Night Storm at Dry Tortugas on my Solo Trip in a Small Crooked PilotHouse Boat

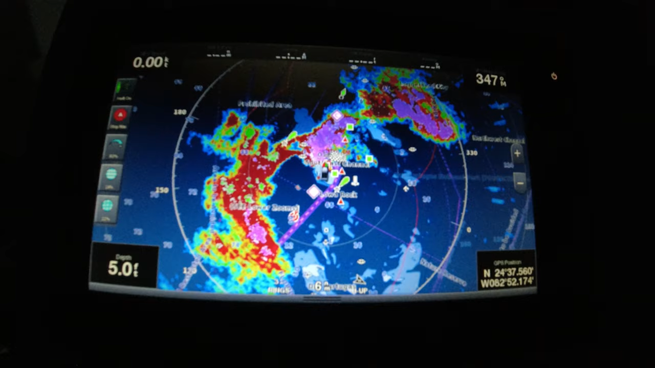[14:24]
it's gonna hit us right on
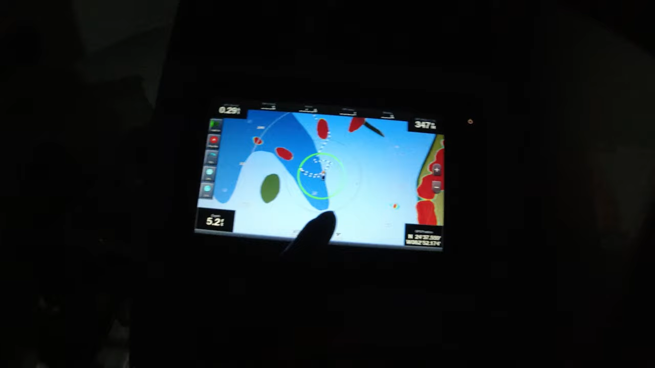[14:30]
i'm gonna keep my radar on because if any of these boats drag towards me they're gonna hit my boat
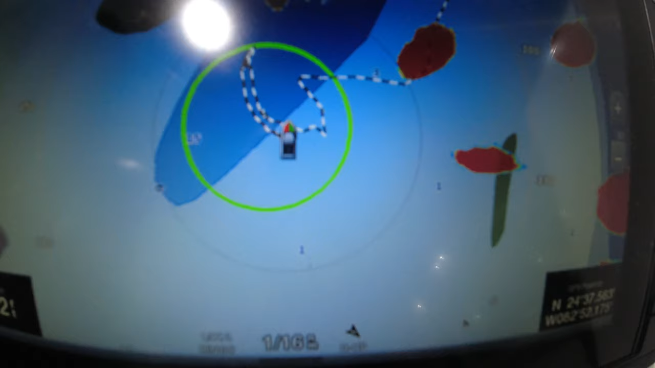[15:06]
and i got my anchor alarm on so if i leave that area there the alarm is gonna sound
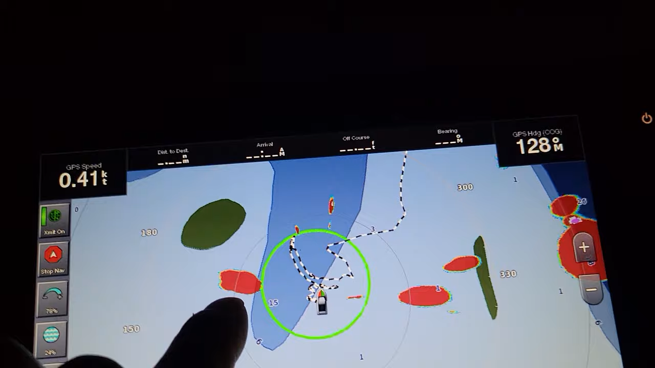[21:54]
he's in two foot or three feet of water so that's really shallow for his big boat another boat here another one here you see it when the lightning hits this is
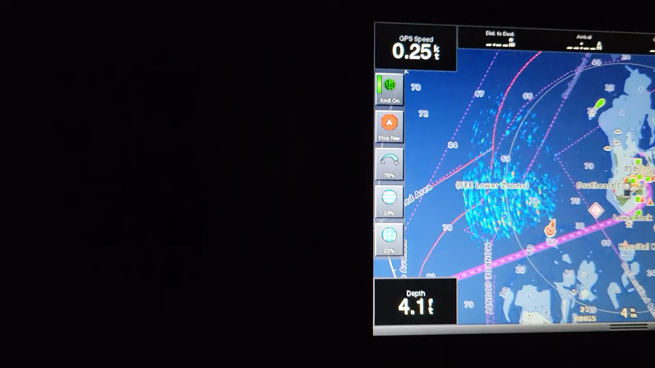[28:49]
that's a lot of rain look at that that's what